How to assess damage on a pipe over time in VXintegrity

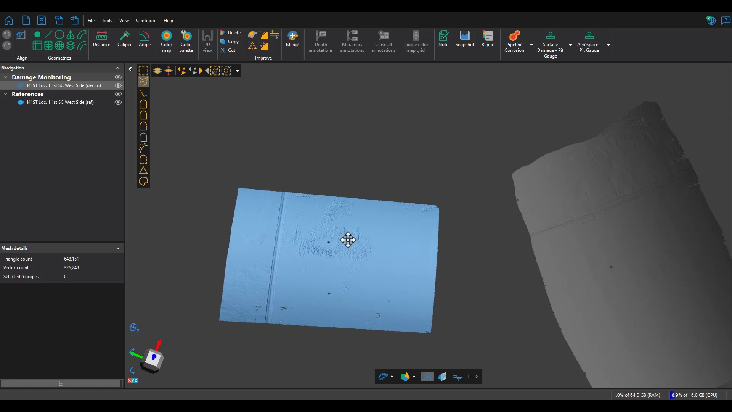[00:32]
So the first thing we have to do here is align the inspected mesh over top the reference mesh in order to be able to take local measurements.
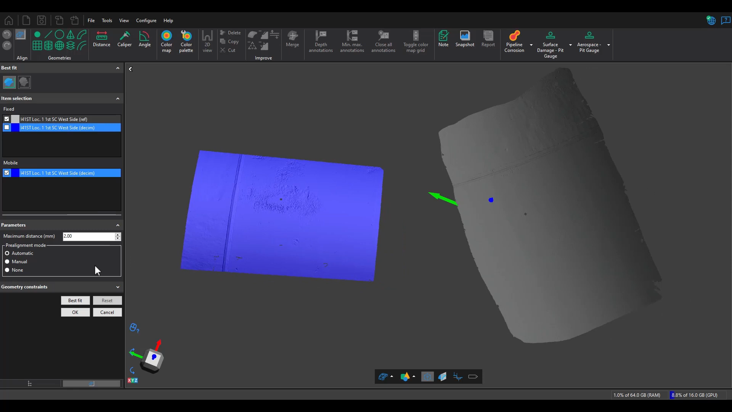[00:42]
And I'm going to use the manual pre-alignment method in this case. So I'll anchor three point pairs and hit best fits.
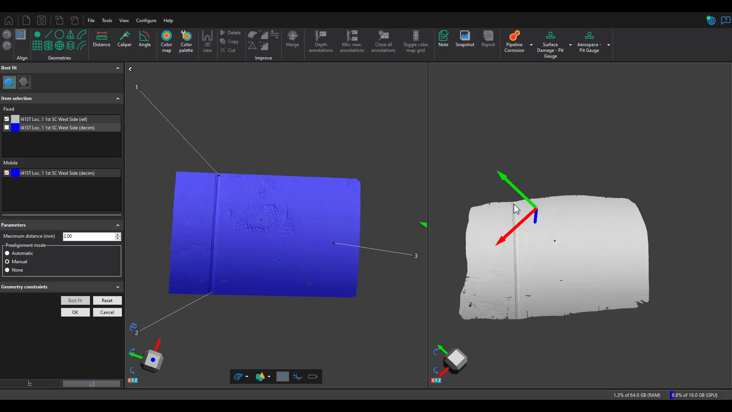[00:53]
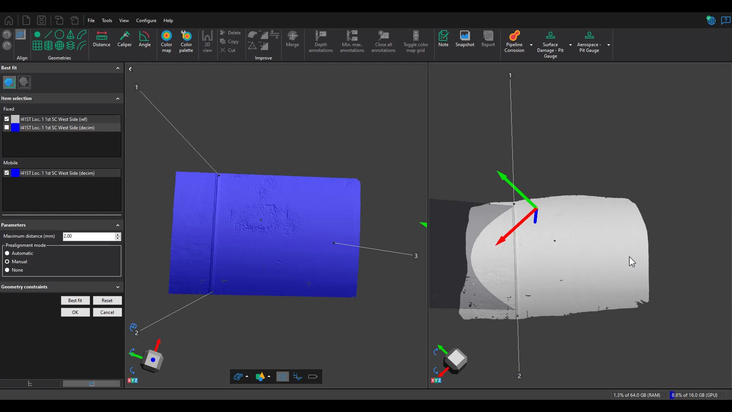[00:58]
Okay, so there we go. That looks like a good alignment.
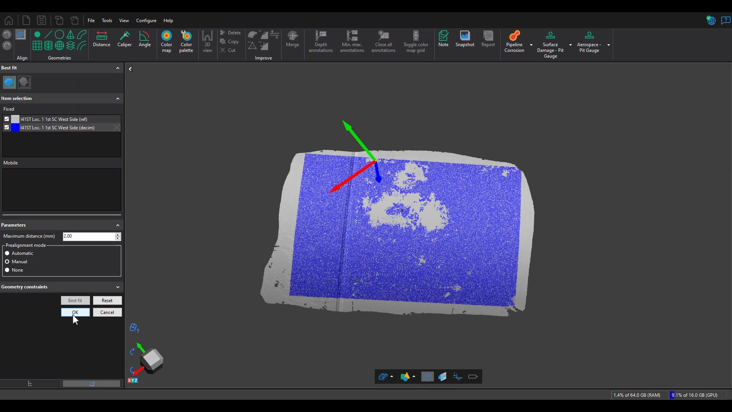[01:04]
So next step will be to create a color map from that. So I'll go ahead and click color map. And so we're using our reference mesh as the reference and on the actual
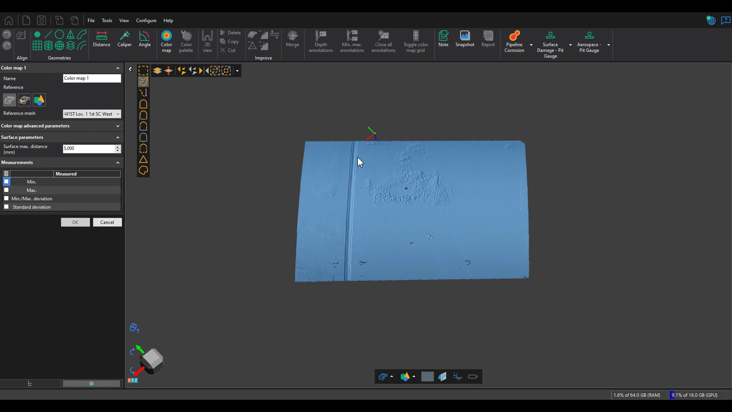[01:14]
damaged pipe I'm just going to select the area of interest.
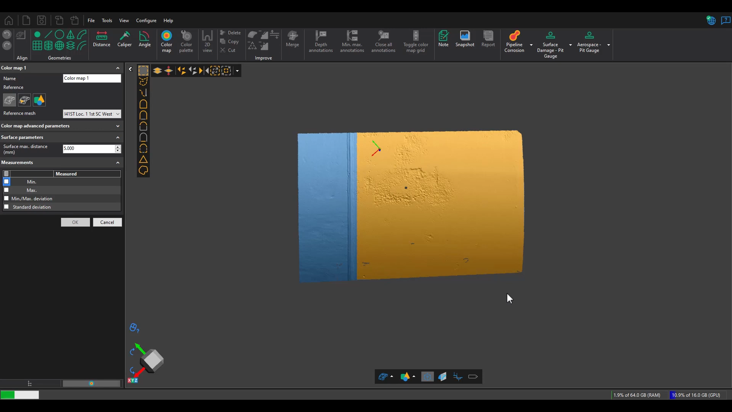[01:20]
So in this case the right side of the pipe like this. And I'll hit OK. And so we can see it creates the color map in the tree.
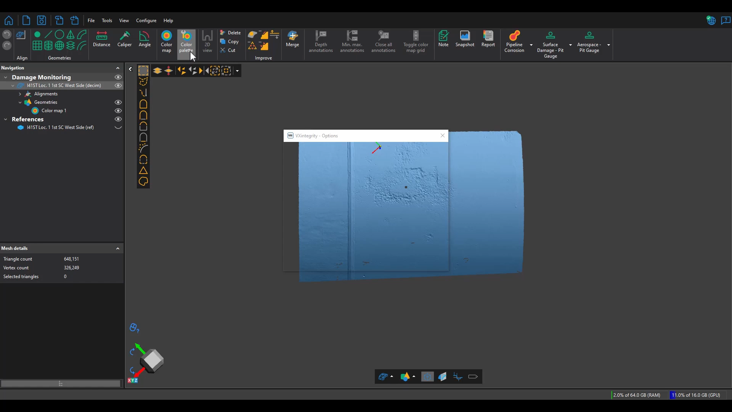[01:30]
Now I'll also go ahead and edit the color map just to change the green zone boundaries to be within plus or minus 0.2 in this case.
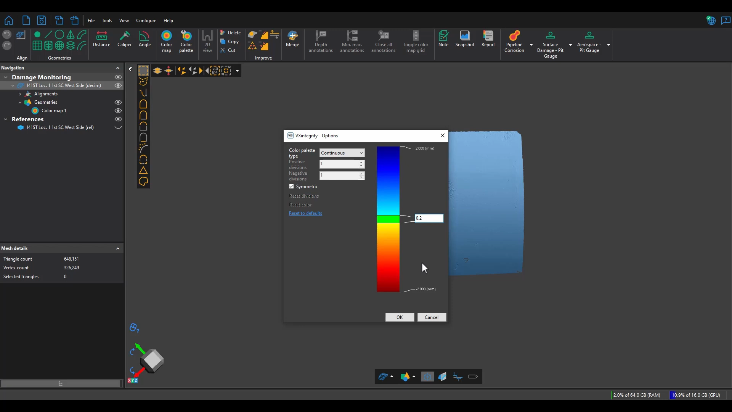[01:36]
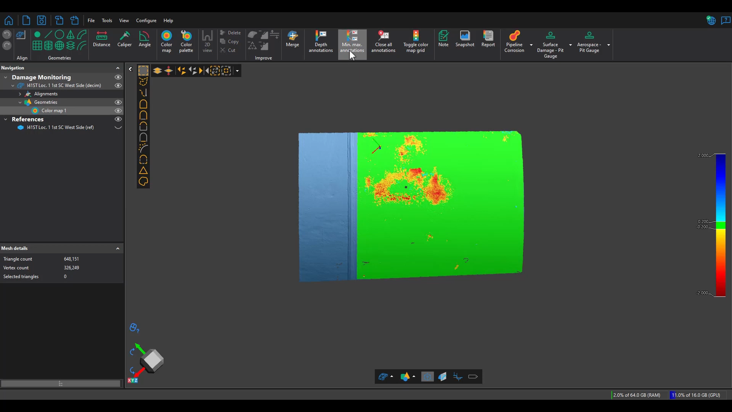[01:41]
Now I'll also go ahead and add in the max and min deviations. The positive deviation I don't care so much about in this case, but the negative deviation will be an interesting number to have in the reports.
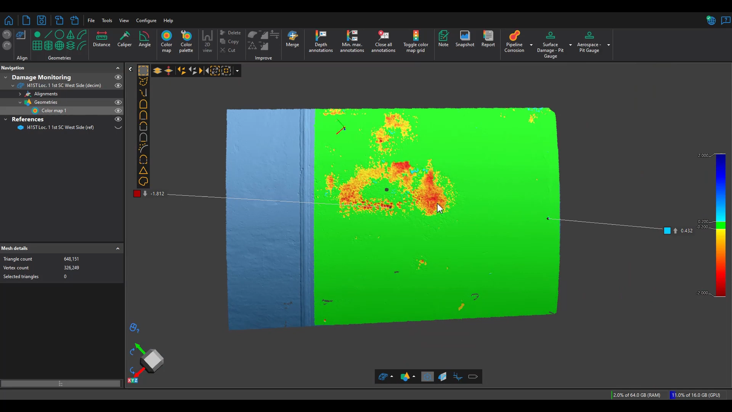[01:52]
Now let's go ahead and also toggle the color map grid.